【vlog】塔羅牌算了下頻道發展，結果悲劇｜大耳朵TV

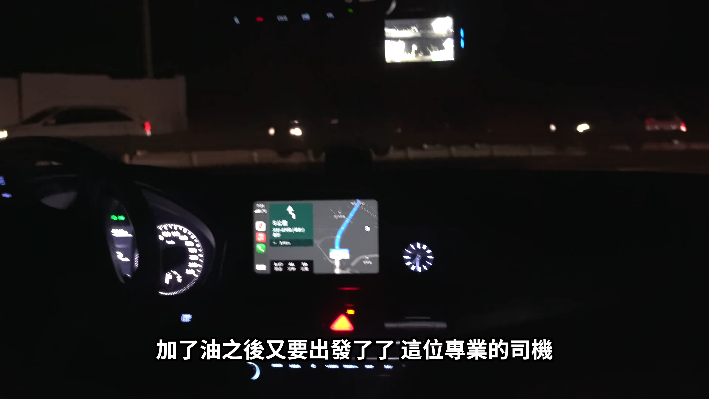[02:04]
这个出发我靠这速度感我去速度虽然非常快但是乘坐感受 乘坐体验都非常不错大家看前面没有路灯速度还这么快太那么吓人了